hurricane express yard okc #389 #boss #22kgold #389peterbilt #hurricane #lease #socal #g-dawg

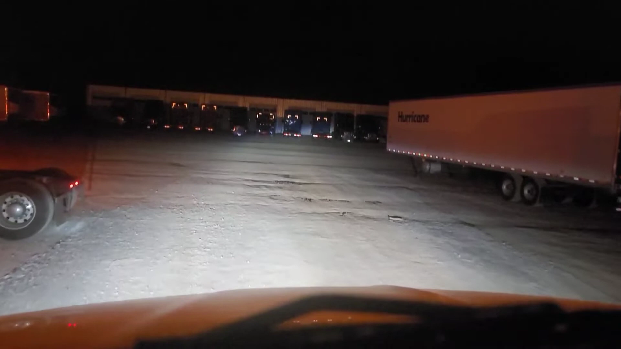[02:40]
but I think these trucks back here about a shot I think these are going to be uh contractor trucks and I think well, I'll probably shoot a video in the morning Show y'all the 90 day trucks there Where you see these trucks right here in the front They're on the back side. I call it the back 30, you know,